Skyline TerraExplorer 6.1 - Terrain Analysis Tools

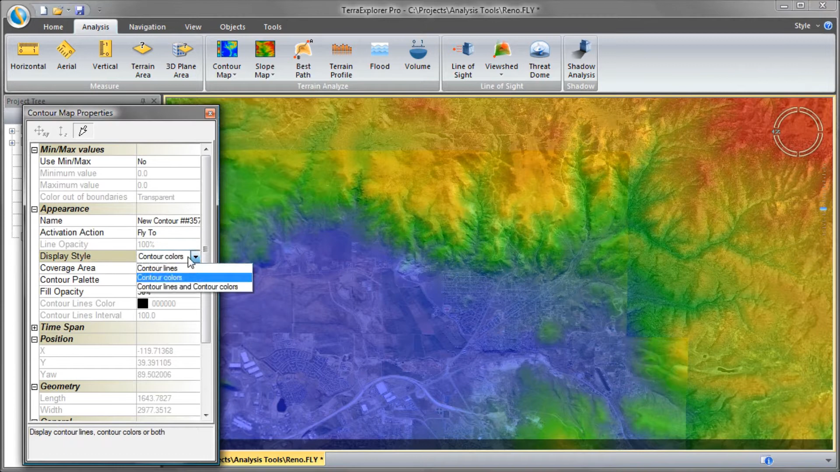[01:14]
I can set the Display Style to Contour Lines Only or Contour Lines and Contour Colors.
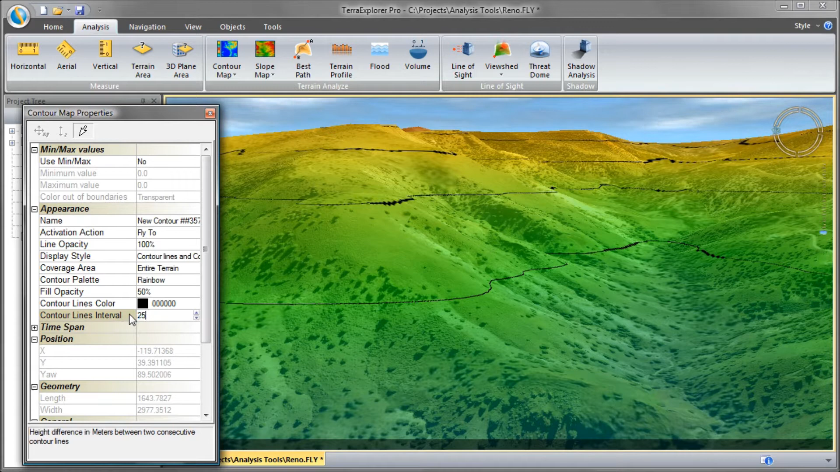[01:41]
Lines that are close together indicate a steep slope. Let's switch back to Contour Lines Only.